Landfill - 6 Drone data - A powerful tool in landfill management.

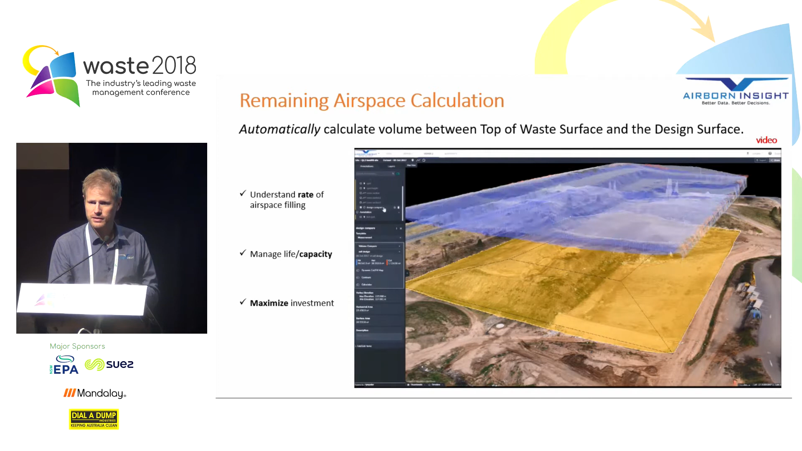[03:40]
It's essentially like Google Earth times a thousand. And so you can see the shape of the volume that is calculated there, the blue area. And you can see underneath, that's the contour of the landfill cell.
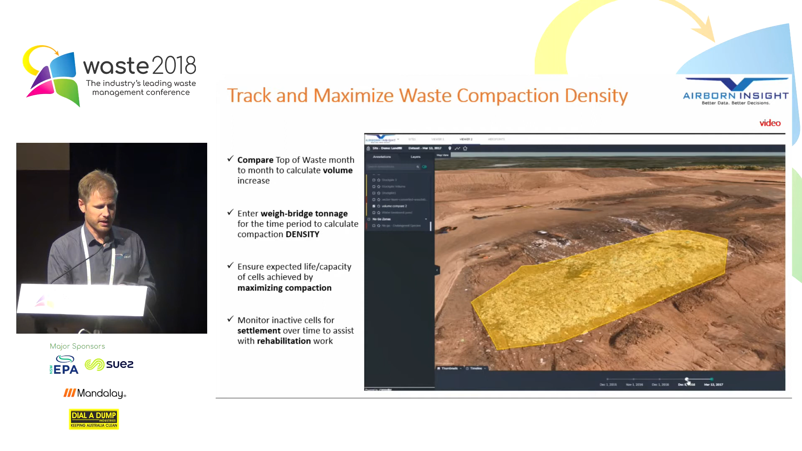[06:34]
So there's surface one at one point in time and surface two. So it's the same area. We can instantly get a volume readout on how much fill has gone into that spot. And then simply by multiplying the volume by doing the calculation with the volume of waste, the mass of waste that's gone in there, we can work out the compaction density that's been achieved. So again, that's going to help you maximise your investment and get the most out of your site.